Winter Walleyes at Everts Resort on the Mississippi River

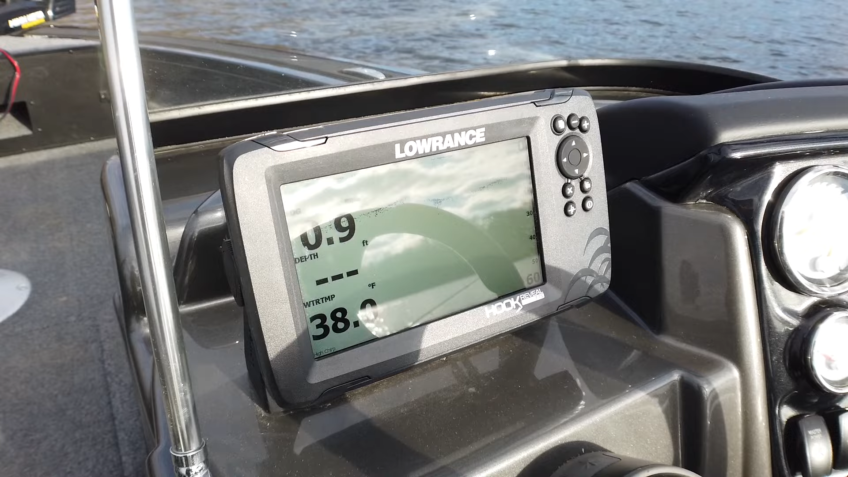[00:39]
I'm having a hard time finding the bottom. Super annoying, but there's a lot of fish here. We should be able to catch them anyway, so let's get loaded.